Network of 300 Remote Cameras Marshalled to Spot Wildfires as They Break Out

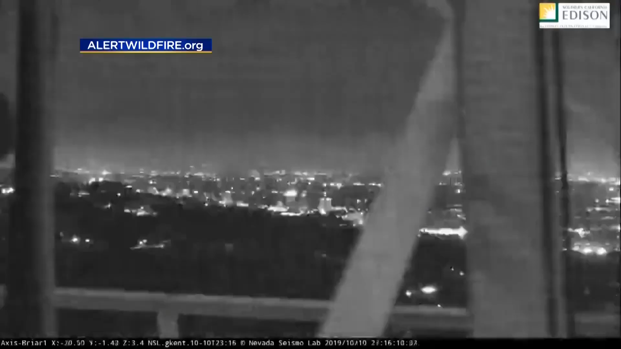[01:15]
Graham says the camera networks are monitored and can be controlled by emergency operations centers statewide. The live views are also available to the public.
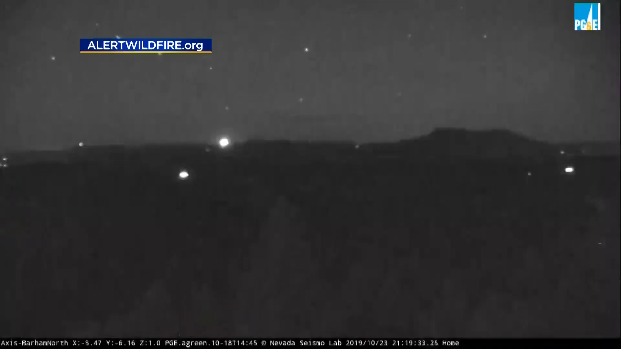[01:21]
Most often, the cameras are used to quickly zero in and confirm initial reports, which is what happened with the Kinkade Fire.